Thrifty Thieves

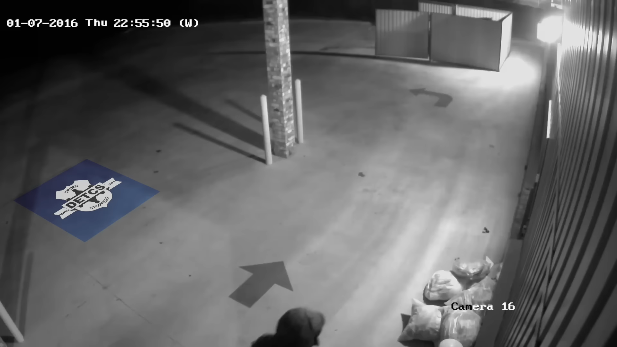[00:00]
Crimestoppers exists to reduce criminal activity by educating the public and providing a way to anonymously assist in identifying criminals. This week, Crimestoppers wants to educate the public about a common criminal activity in hopes of preventing future occurrences. The Family Crisis Center of East Texas, a local charity, operates stores in Lufkin through which the sale of donated items provides funds for fulfilling its mission of keeping families safe and free from abuse.
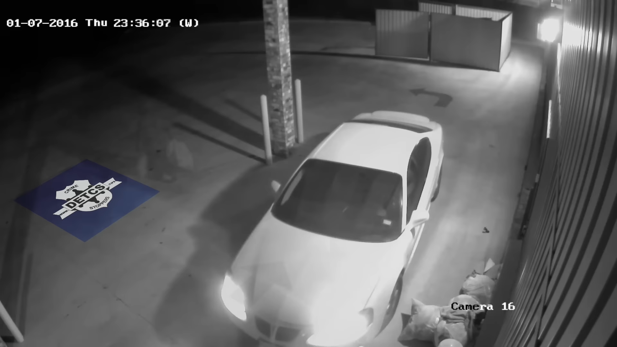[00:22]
When donors drop off items after the stores have closed for the day, the stores are not the only ones who appreciate the after-hours generosity. Regularly, shoppers pick through the donations and steal what they want. The donations left outside the store are not free for the taking. They are donations to the charity, and taking them is theft. The people in this video might say they were not stealing, but scurrying around when a store is closed is not the act of a person who believes they were within the law.